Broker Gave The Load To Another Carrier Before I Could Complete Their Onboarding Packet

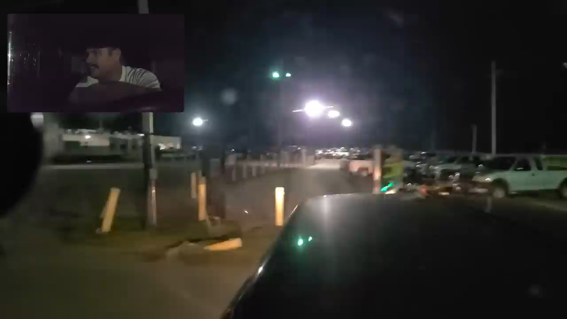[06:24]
I just dozed off. And, uh, this is actually getting really tight right here. I think I should have come through that other way.
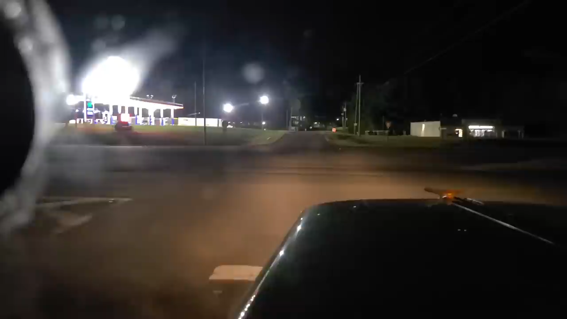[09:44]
This is, uh, this is where I spent a good portion of, of yesterday. Um, right here at this, uh, this marathon gas station. Um, and I think, I think I'm gonna just tuck in over here and, uh, sleep a little bit longer.
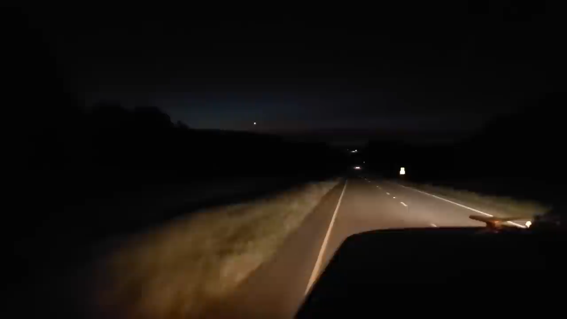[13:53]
I had to stop talking for a second so I could focus on what I'm doing. It's not scary, but, you know, you just gotta watch for, uh, traffic moving very fast, uh, from both directions. So, and there's a rise on one side and a rise on the other side. It's not the best place to, uh, have a little truck stop with a, uh, stop sign, but, you know, whatever. It's all good. Uh, too, it's like I was saying, we got five hours to get there.